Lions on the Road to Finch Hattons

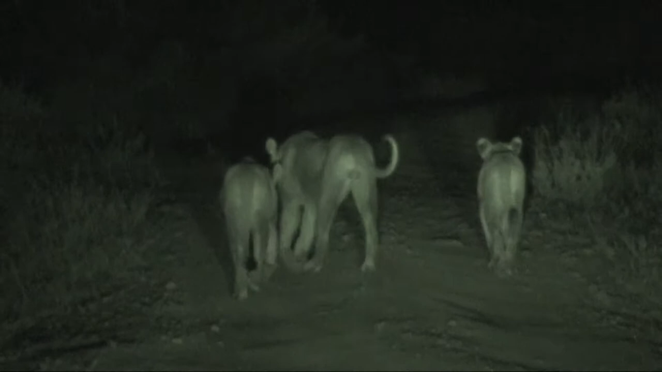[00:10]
Three of them, huh? But we should not let it go on the inside.
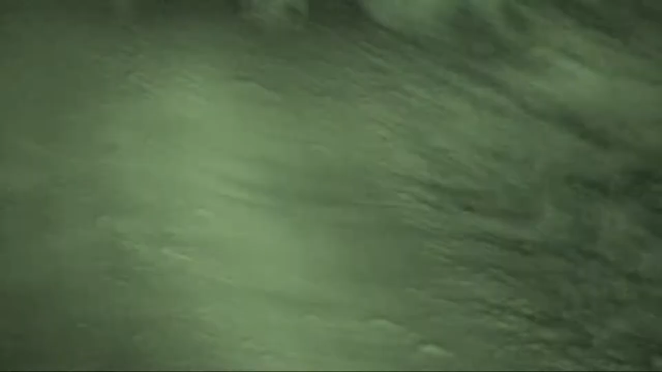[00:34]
One is going inside. Why? Sorry? One is going to the right. They need to cross to go. They are trying to hunt him. Ah, so yeah. One go left, one go right? Yeah. Oh, do you know it? Yeah. Go, go, go.
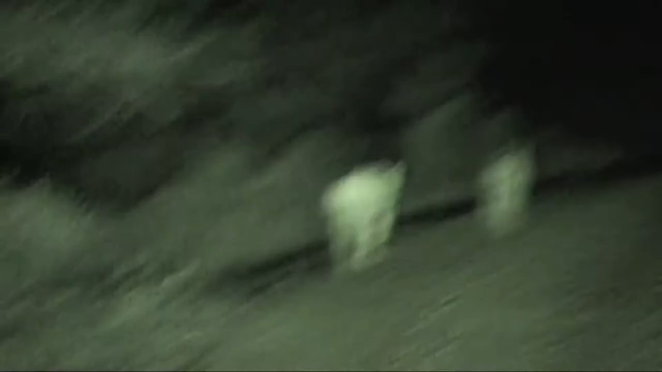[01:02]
I see this one maybe is a girl or a female. No problem.
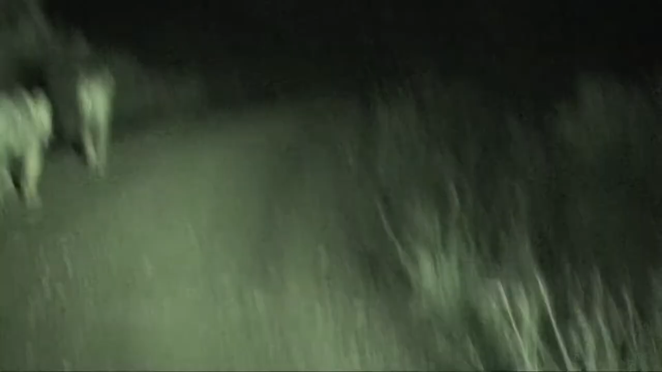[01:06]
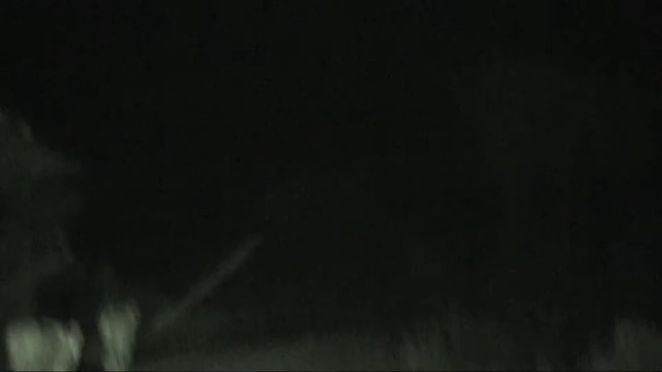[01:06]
If me go near this line, I don't know any problem.
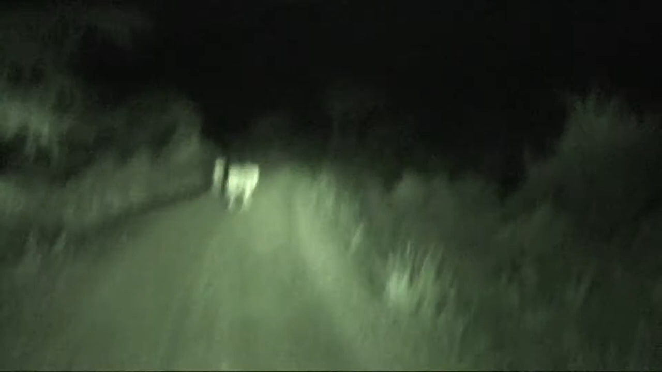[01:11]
Huh? Okay, they're shaking. Right, stop. This is a male. Yeah, stop, stop. I can take it without that. This is a female. Two female, two lines.
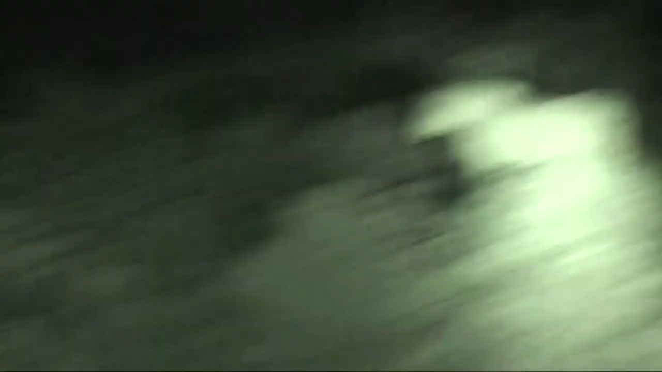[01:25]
Wow, two lines.
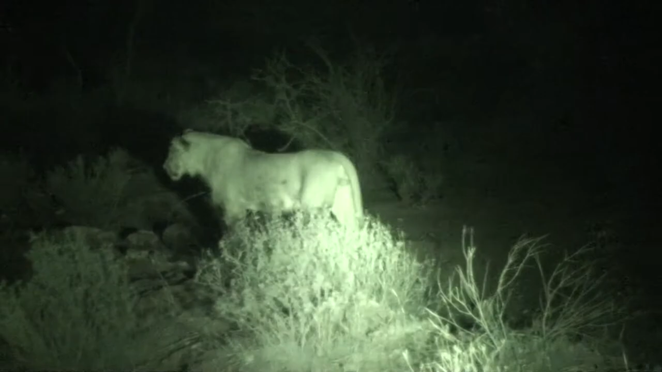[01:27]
Only one? No, two females, one line. Male. Wow, it's a big one. Yeah.
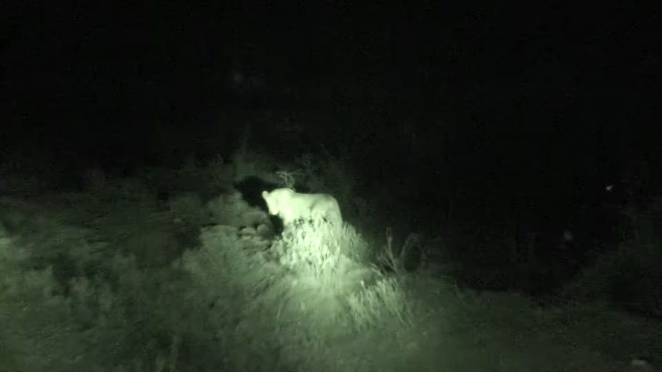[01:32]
He went to the right to show that he can pounce on us. Wait, stop. Yeah. Stop, stop, stop. I can just take a good shot. He's still going to the right side, huh? Wow, luckily, finally we are lucky.
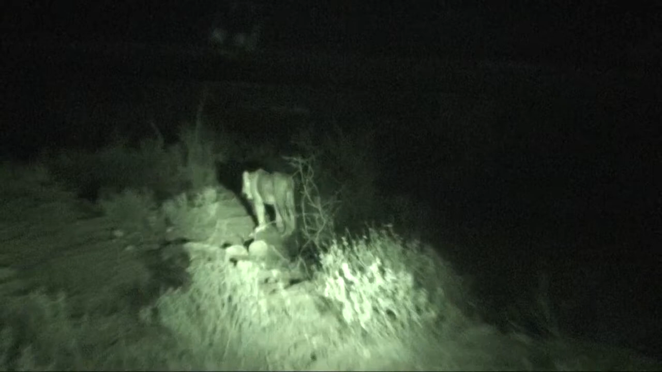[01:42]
Yeah, when I go a little bit near, they are not going out of the road. Why? They like the light. They like the light? Why?
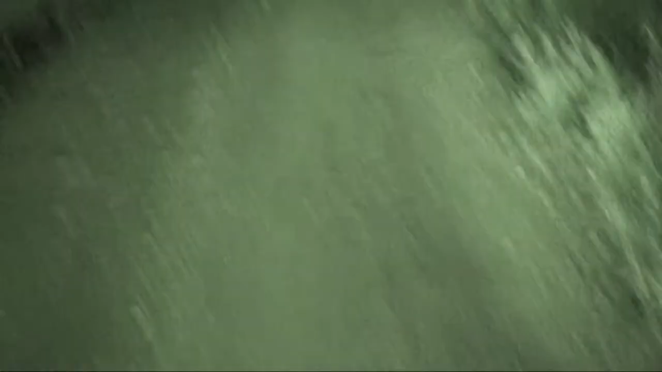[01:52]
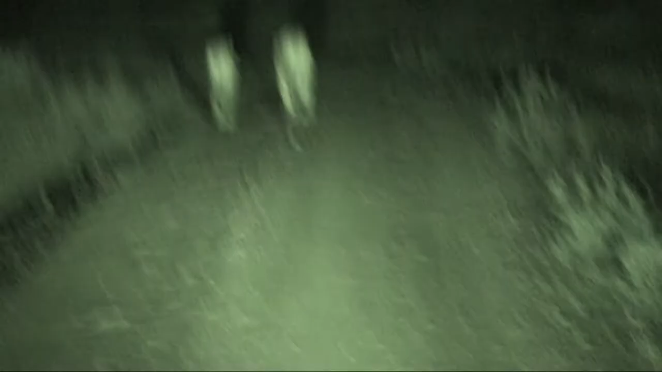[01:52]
And why the male is going outside the truck?
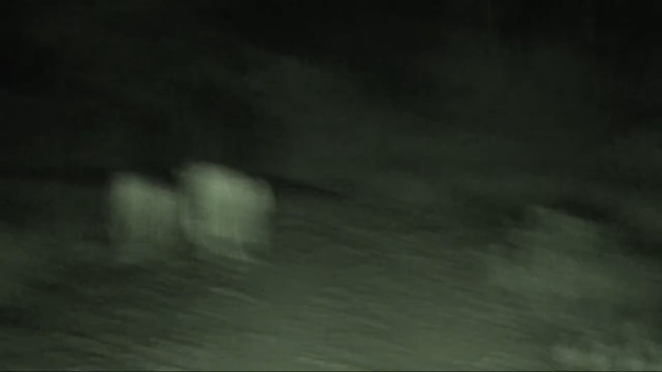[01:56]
They try to put the females to go out of the road. So the females, they don't like to go out of the road. Okay. So, see, it's coming. Unam kini di tayo ng kumulika.
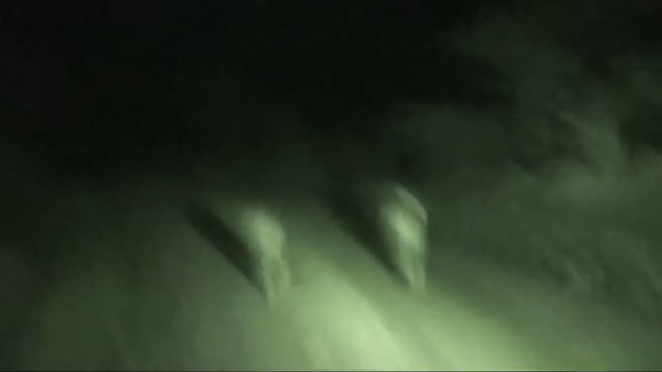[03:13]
A big line it is, huh?
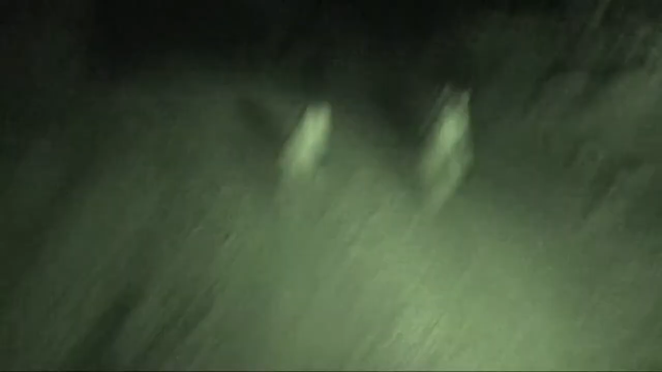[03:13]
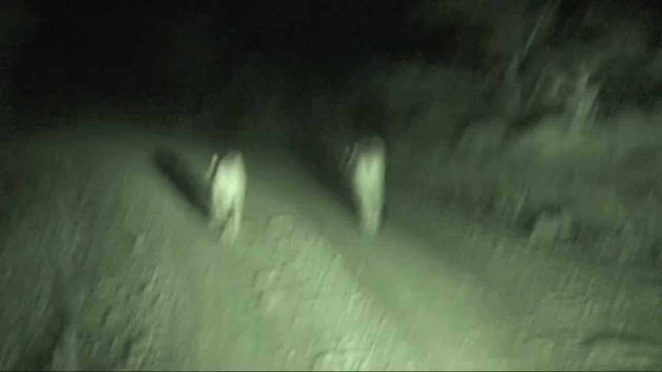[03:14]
Good. But... So, where is the other one? All three are there.
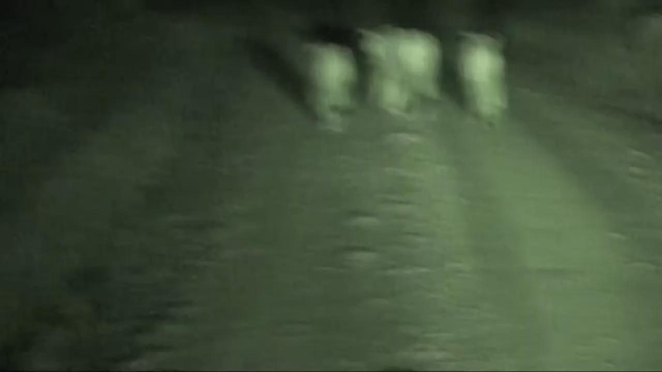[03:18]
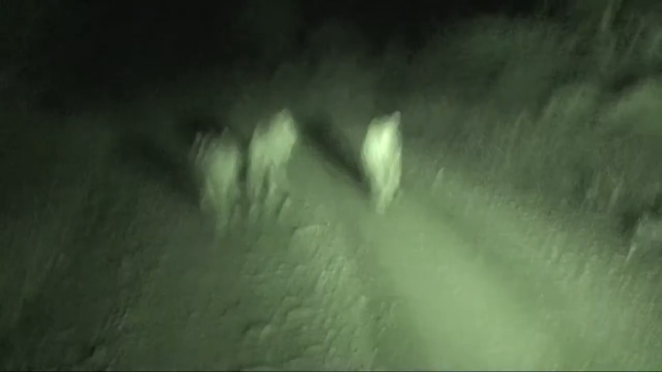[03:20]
Last time we saw three. Yeah.
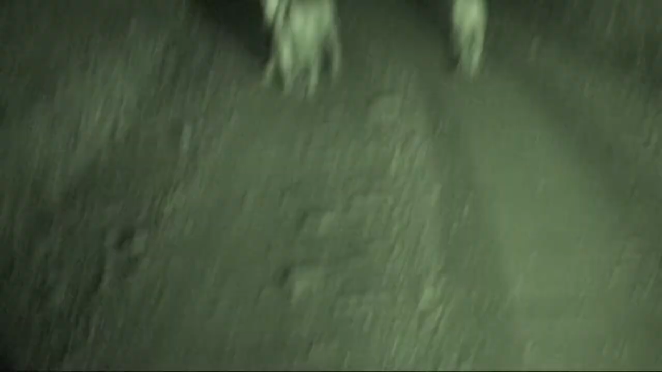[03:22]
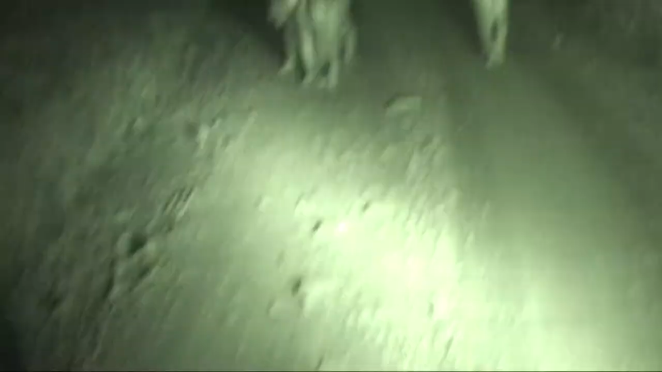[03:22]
Last time we saw... We saw nine. Again, the line is going left, right, huh? Why? I don't know. Why is it going like that? Maybe the male need the female to go.